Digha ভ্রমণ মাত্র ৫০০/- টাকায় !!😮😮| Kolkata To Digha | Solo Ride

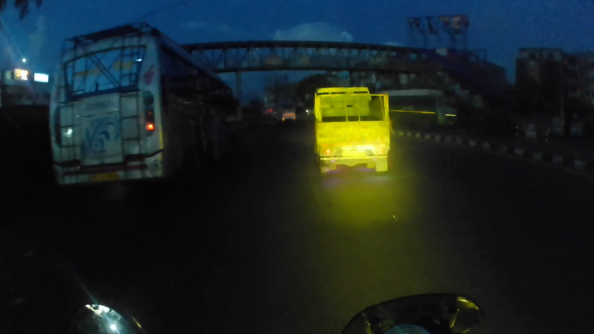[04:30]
ভোর 5টা বাজে আমরা নন্দকুমার সবাই পার করলাম। আমরা যে ভোর 3টের সময় বাড়ি থেকে বেরিয়েছিলাম, এখন নন্দকুমার ক্রস করলাম, নিয়ার অ্যাবাউট 100 কিলোমিটার হয়ে গেল, 100 কিলোমিটারই হয়ে গেল।
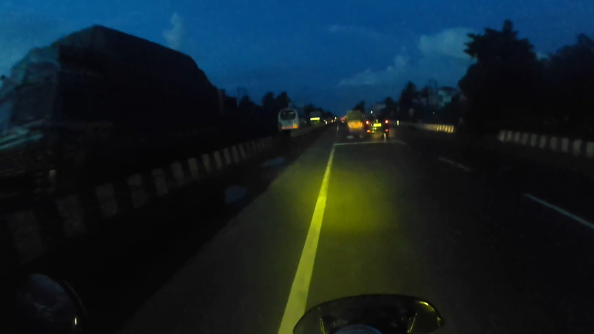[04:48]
আমার এখন ওডোমিটার দেখাচ্ছে 100, তো 100 কিলোমিটার কভার হয়ে গেল। গুড মর্নিং, আমরা এখন কন্টাইর দিকে যাচ্ছি,